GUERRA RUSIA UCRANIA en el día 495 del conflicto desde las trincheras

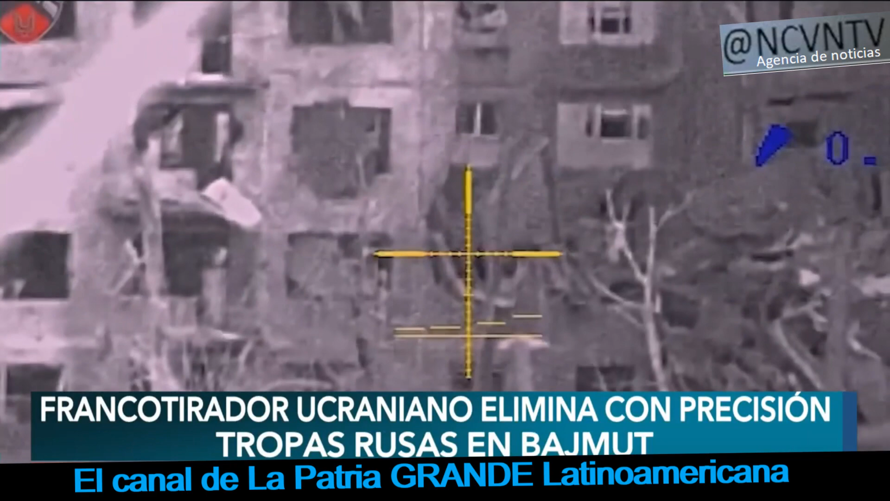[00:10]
Puede mostrar a soldados de operaciones especiales asesinando objetivos rusos escondidos en las ruinas de los edificios en Bajmut.